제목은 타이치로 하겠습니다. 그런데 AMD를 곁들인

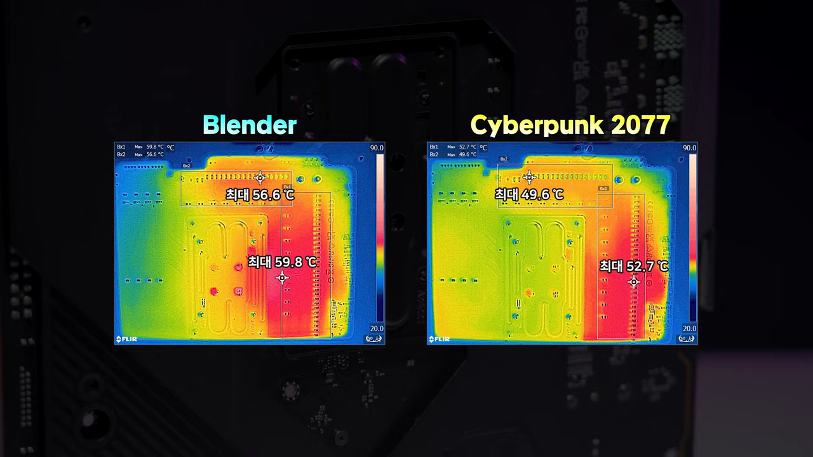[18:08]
저희가 이제 전원부 발열도 좀 측정을 해봤는데 라이젠 9 9950X를 장착을 해서 열화상 카메라로 확인을 해보니까 확실히 전원 온도가 굉장히 착했습니다.